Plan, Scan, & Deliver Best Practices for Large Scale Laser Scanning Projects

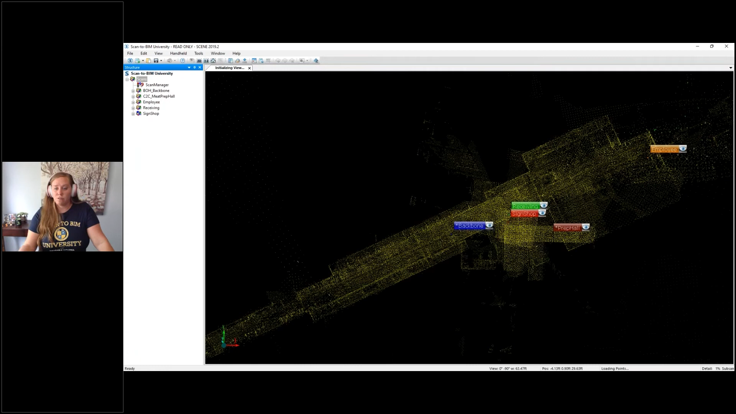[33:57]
those clusters registered they're not registered to each other they're all their own individual projects at this point so if i had gone ahead and registered this without doing any planning um setting up that plan map at the beginning um
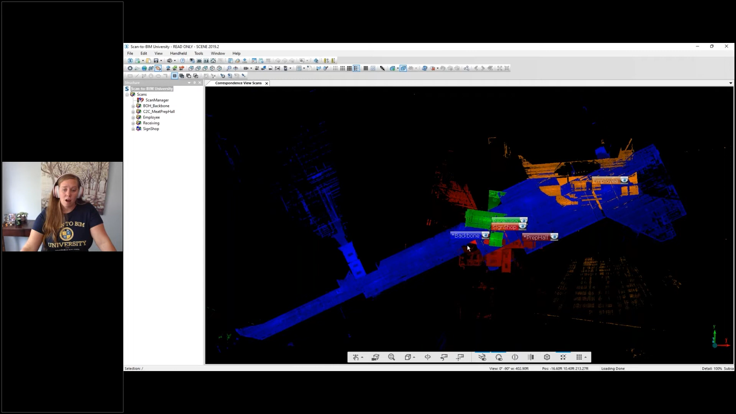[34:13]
this is what i would end up with five separate clusters and it's like okay how am i going to bring
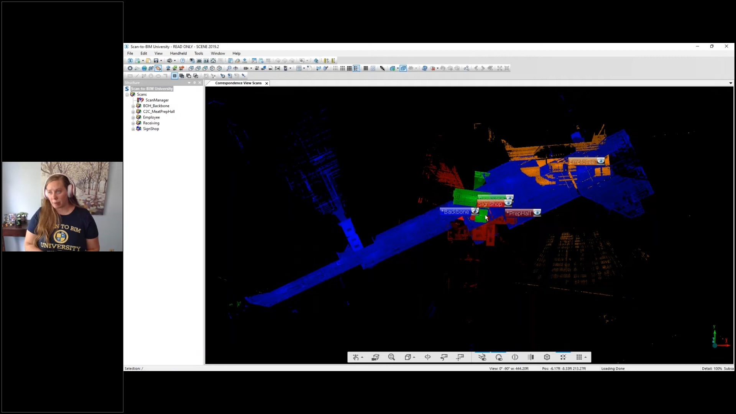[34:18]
this together um i guess i have to cloud cloud them so i would have to
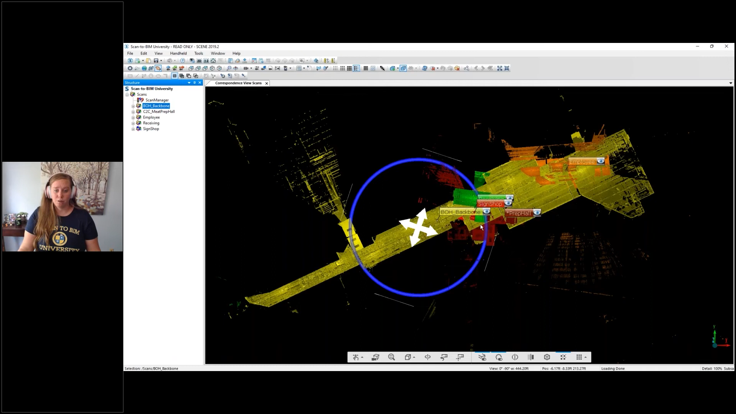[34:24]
you know manually align everything to
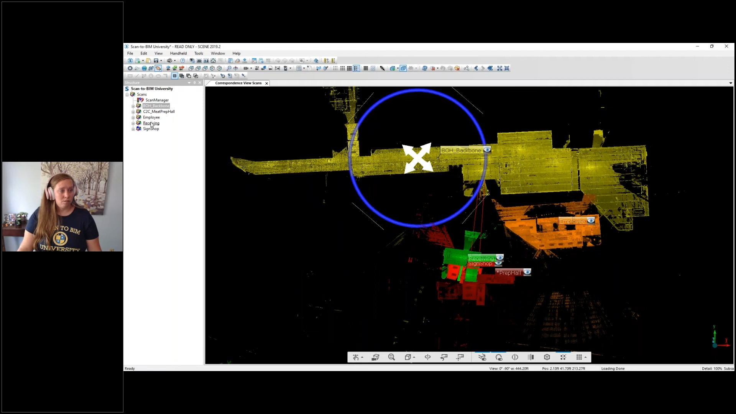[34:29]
each other um i'm disoriented
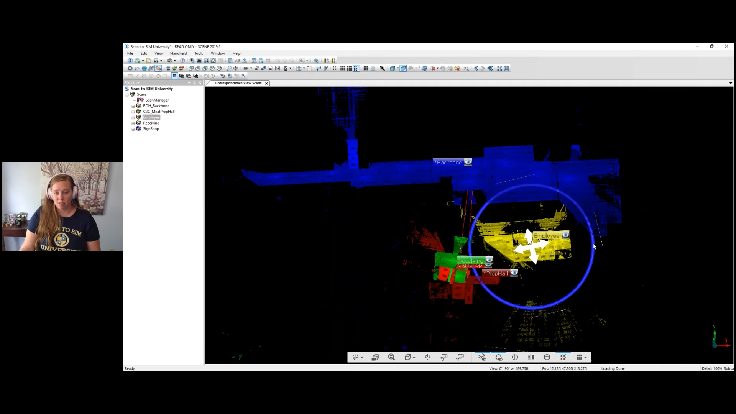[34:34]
i don't really know how these go to be honest so i cannot i think it's upside down but you could do that but cloud to cloud registration takes a long time compared to targeted registration um the process itself it takes a lot of processing power if it screws up you've got to do it again and it's going to take just as long to do that so say you cloud clouded this and it's one of the things did not come together right
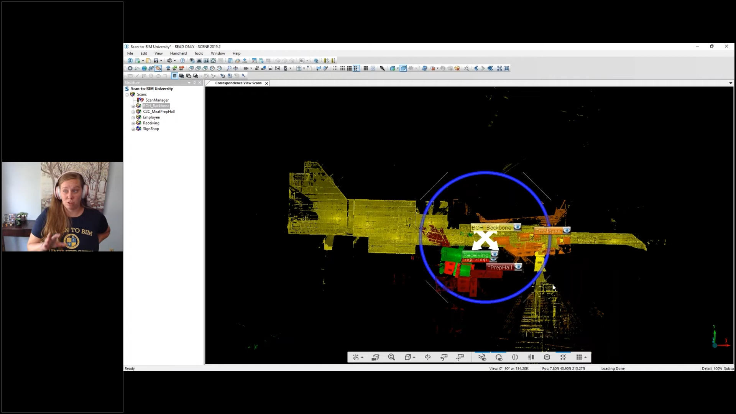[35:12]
i still have to rerun the whole process and each time if it takes 10 minutes and i rerun it three times that's 30 minutes of just time waiting for my computer to process this and this is actually just a small portion of the data if i was going to do that for the whole store you can multiply
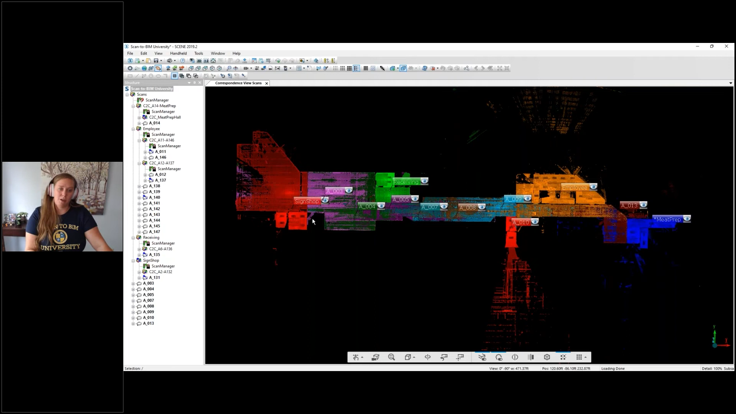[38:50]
to kind of um press any error through the space instead of keeping it all together as one so that's kind of the method i recommend for planning out your registration um and having a plan so that that final piece is